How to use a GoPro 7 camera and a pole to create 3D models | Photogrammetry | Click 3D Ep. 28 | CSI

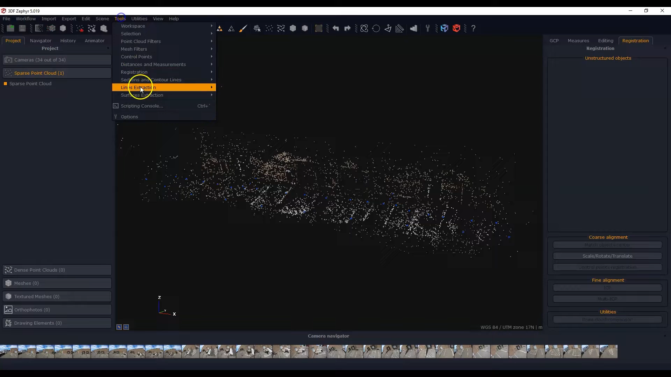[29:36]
In fact, I can make those a little bit larger for you.
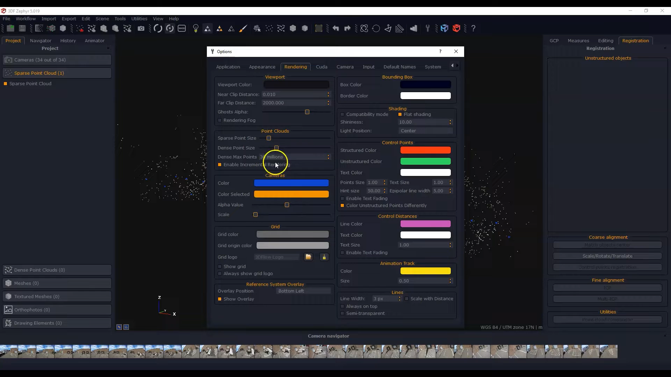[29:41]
And where is that here? Here we go. Scale. There we go. Something like that. So you can actually see where they were. And that I went higher on the first one and then lower on the second one. And so that looks pretty good. What I'm going to do though is I'm going to continue processing this.
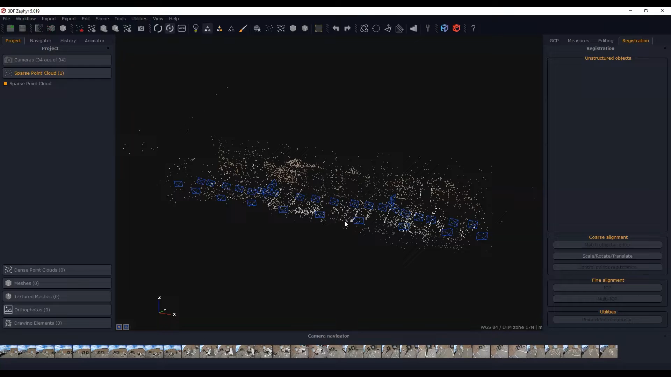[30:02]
And once we get it finalized, then I'll just show you what we got. Then we put in the video and then we'll compare. So I'm going to stop talking. Just skip processing. And I'll show you the end result.
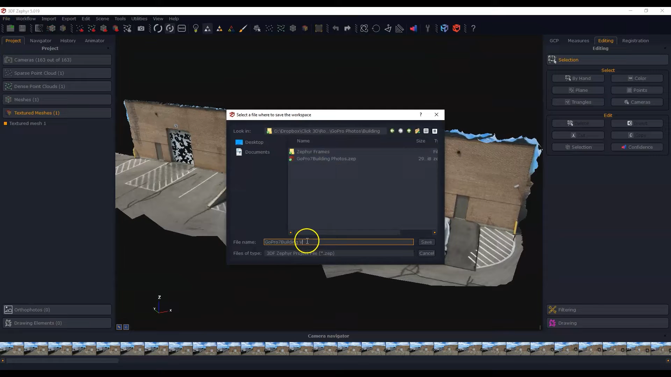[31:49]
Okay, so I think I'm gonna just pause here for a second after processing these two projects of the side of the building here. And this particular one is the textured mesh with the video. So extracting the frames.
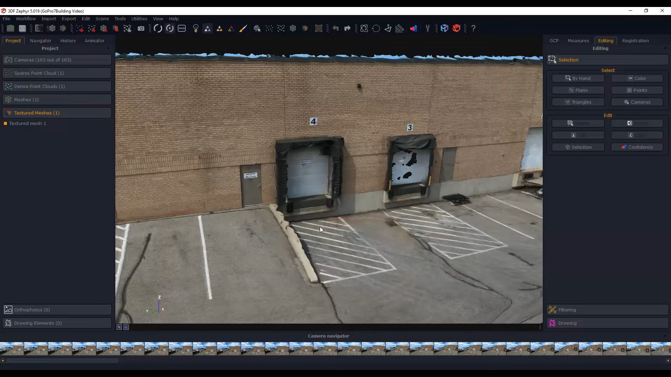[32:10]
I chose two frames of every second for the video. So I got about 163 frames out of this thing. And it's okay.
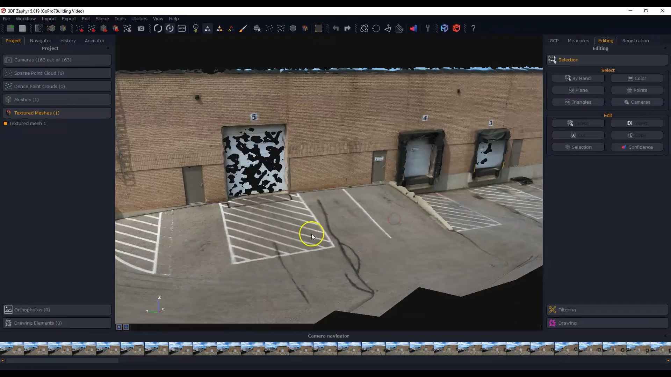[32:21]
It's not too bad. But you will see a difference when I bring up the one with the photo. So for example, where we have this little concrete barrier here, a retaining wall on the side.
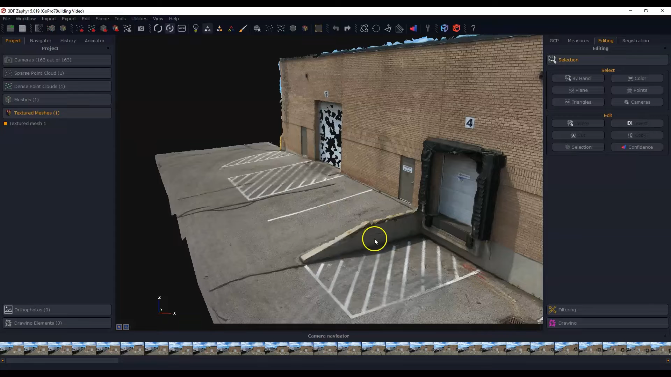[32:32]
Well, there's obviously a problem here on the top. You can see that it's just not formed properly. There's some problems with the mesh.
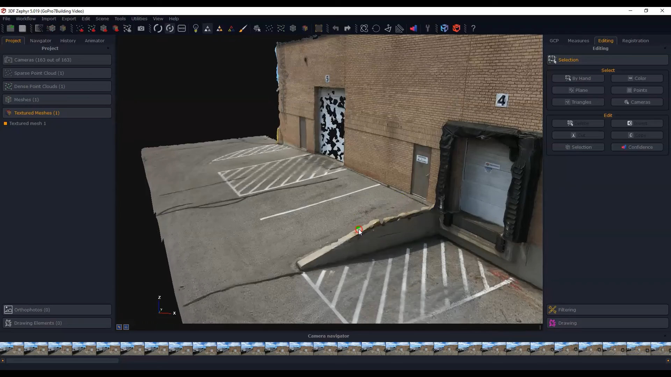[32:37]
On these doors, I could probably fix that just by closing some holes and things like this.
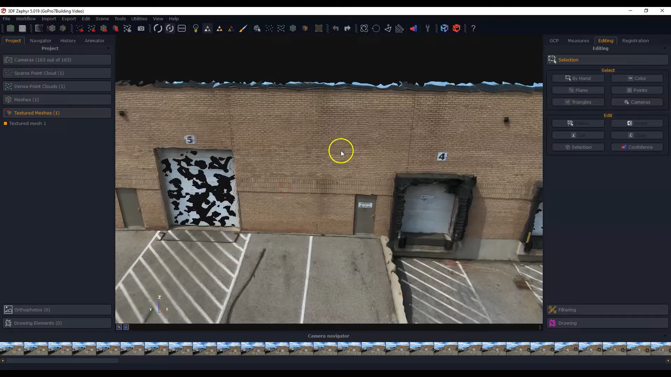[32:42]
But there is, you can see, it's just not as crisp in some areas.
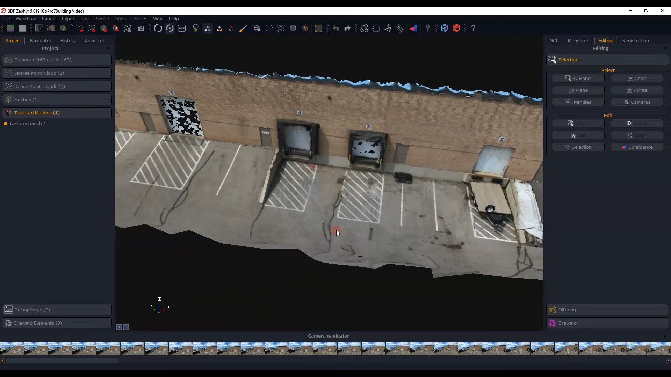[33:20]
So let me bring up the other project with the photos and let's have a look at how that compares to the video here. So now we have the project where we had all of the photos.
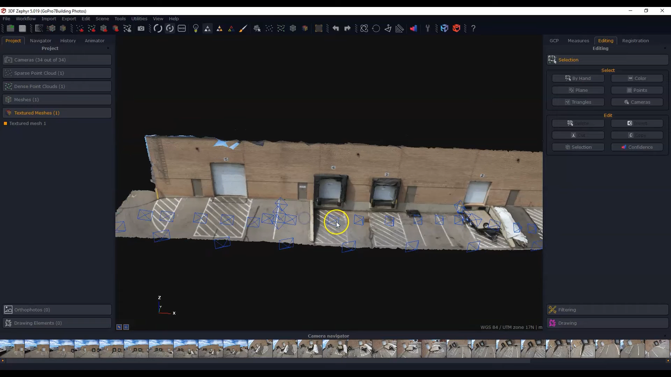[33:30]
And so I'm going to shut off the camera positions here.
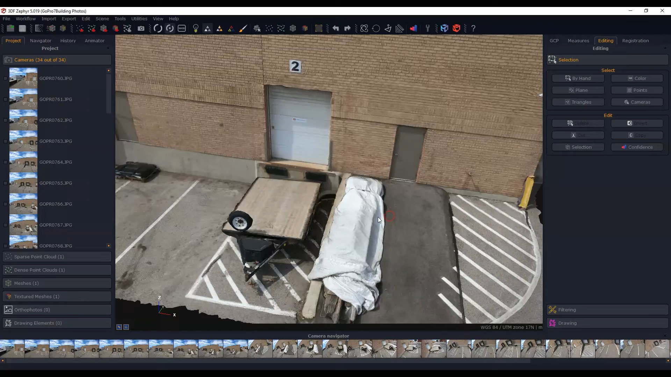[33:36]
But if you look, you know, here, you can see that it's a little more crisp in many areas.
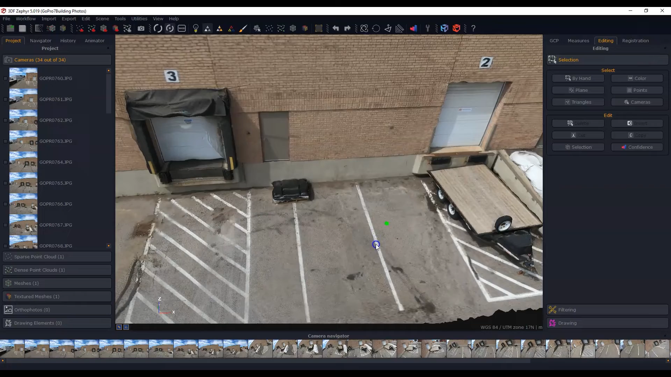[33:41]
The photos look a little bit better, higher textures and that sort of thing.
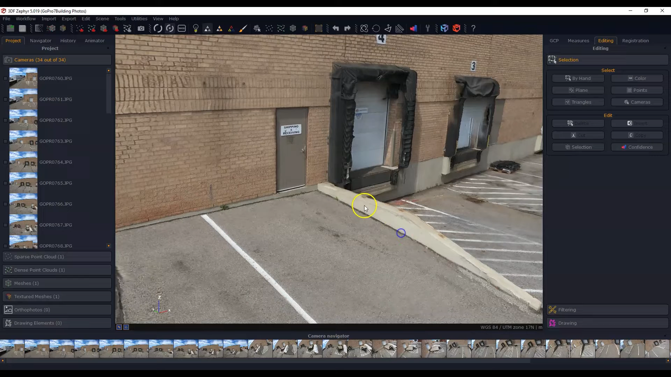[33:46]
You know, the retaining wall here was formed much, much better. So I'm pretty good with this project for what it is. And this was relatively quick as well. So we have to keep that in mind. Now, one way to improve this would be to take more photos.
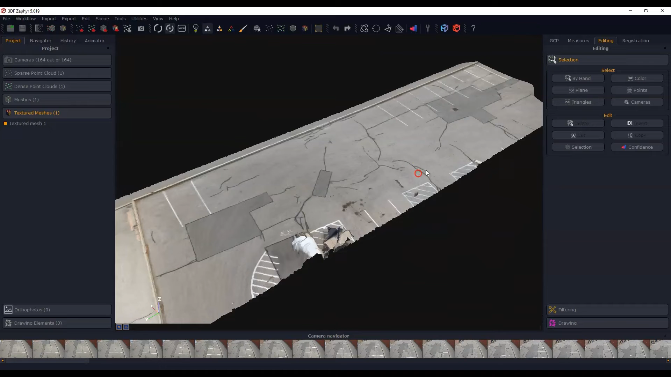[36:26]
So we are done this second set. and I have to tell you I am really impressed with what the video has done here because it actually looks better to me than the images.
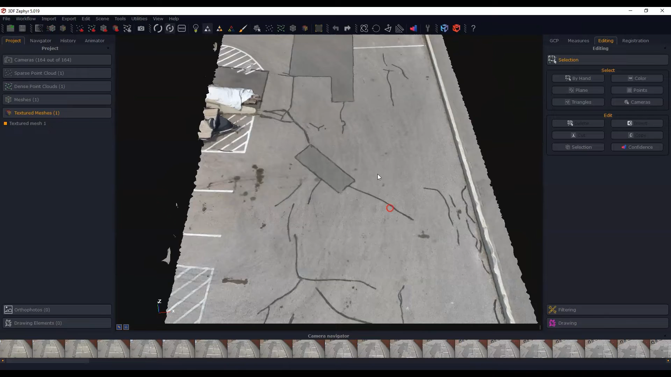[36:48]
And you can see the textured mesh looks pretty good here. And I think we're gonna discuss this in a bit. But let's let's look at the images of the same part of the parking lot.
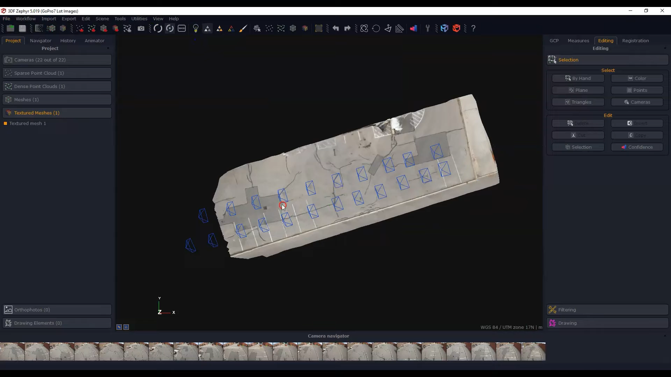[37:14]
So I'm gonna shut off the camera positions. And that doesn't look too bad actually.